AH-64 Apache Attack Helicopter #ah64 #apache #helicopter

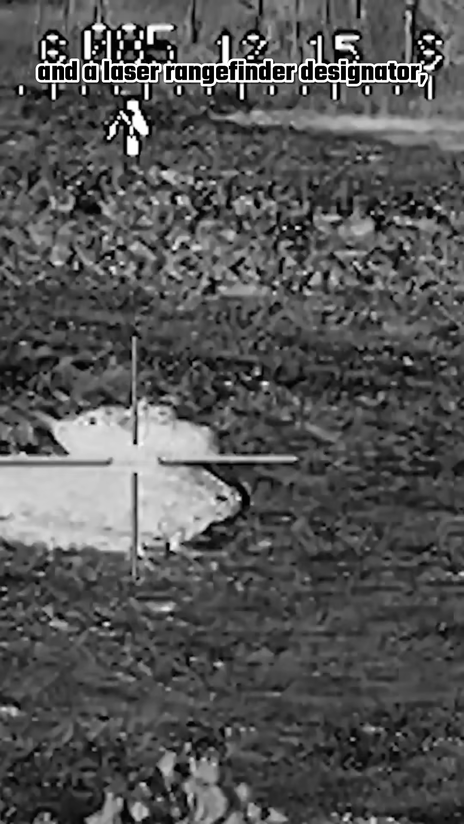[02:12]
allowing the CPG to search for threats and guide Hellfire missiles,
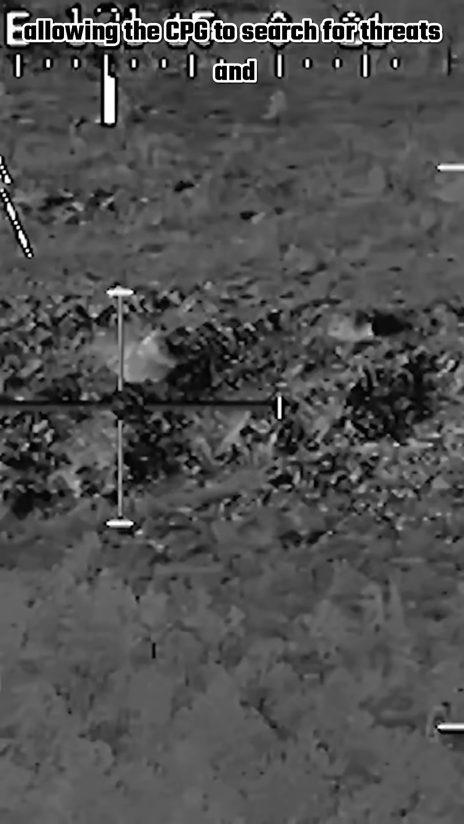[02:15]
while the pilot focuses on flying.